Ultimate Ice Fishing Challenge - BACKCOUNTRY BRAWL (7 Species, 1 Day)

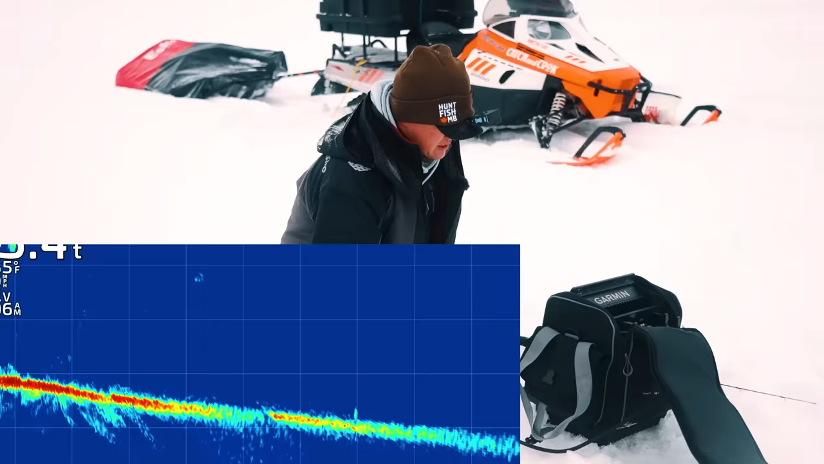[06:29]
Another fish 60 feet behind me. Another fish on the bottom out there.
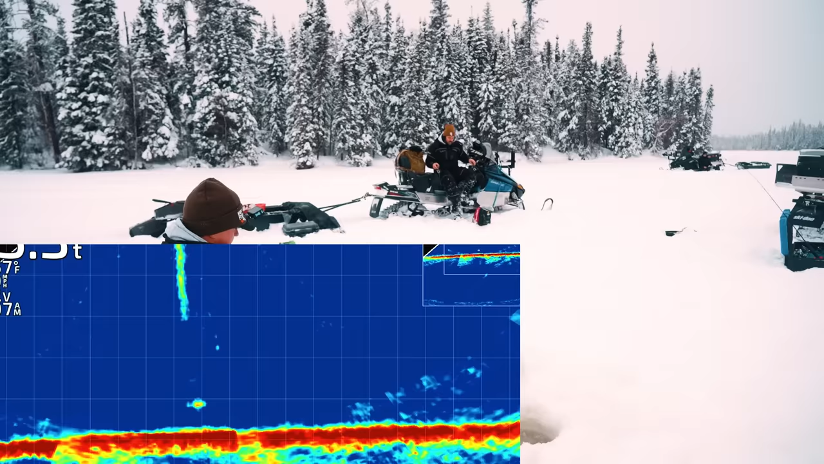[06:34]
There's a bunch of fish slithering around here. Do they look like perch? Well, this guy's on my bait. Really?
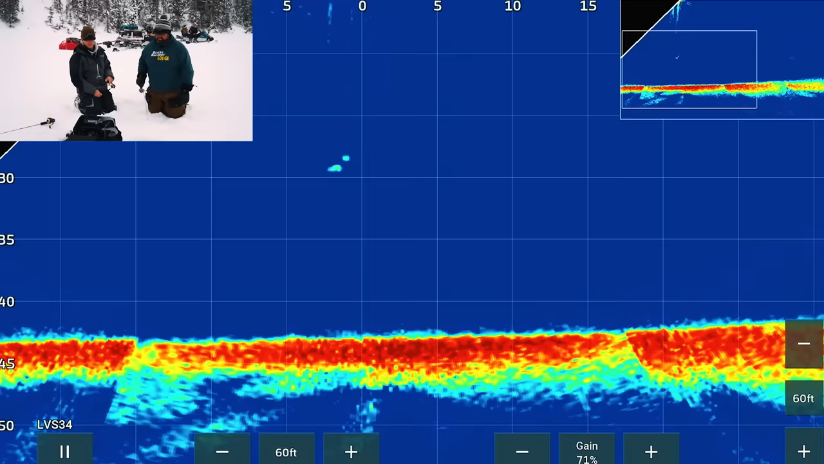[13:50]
Oh, yeah. That looks Cisco Lake. Oh, Clayton's. Oh, burbot. This is going to be a burbot. We got a burbot. Right on the bottom. Are we going to get tangled?
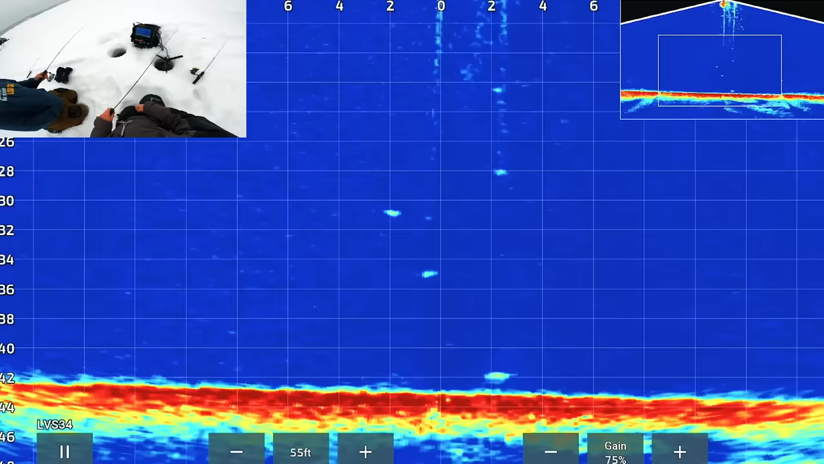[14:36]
Do you think that was actually a burbot? 100%. Come on. Ooh, what do we got here? Another Cisco cruising in? Or a Laker maybe. Laker. Yeah, that's a decent sized fish. Oh, my goodness, Clayton.
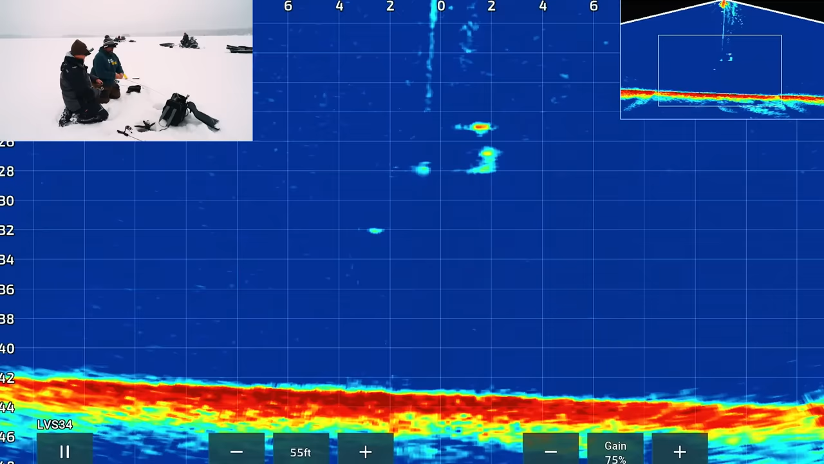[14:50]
Come on. Yeah, dude. That was ridiculous. That fish was gonna eat one of us. Oh, that's a Laker for sure. Oh, that was ridiculous.
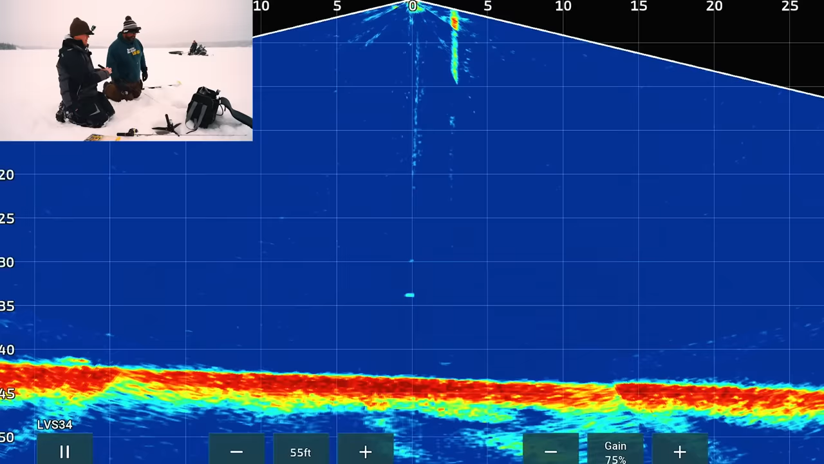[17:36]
Oh, there's a Laker coming in. That is definitely a Laker. Oh boy. Oh boy. Okay, maybe Laker.
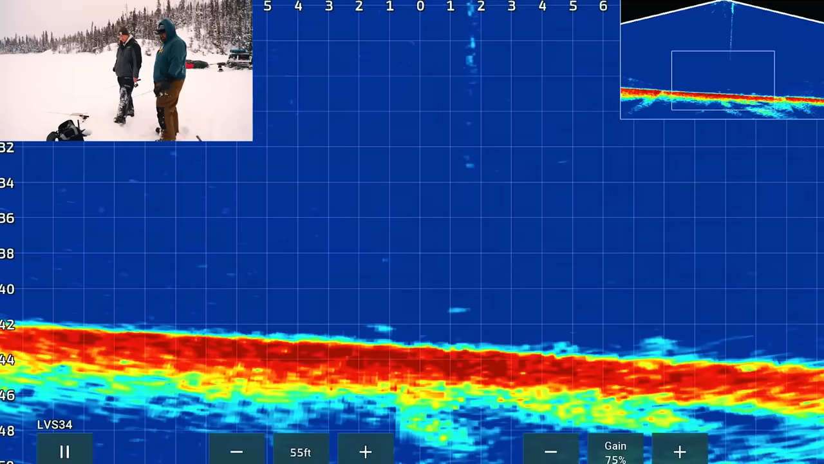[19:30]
I'll never fish all the lakes around Kanara. Oh, that's Cisco. Oh, come on. Come on. This is it. Oh, come on. This is yes, it. Yes. I got him. Yes.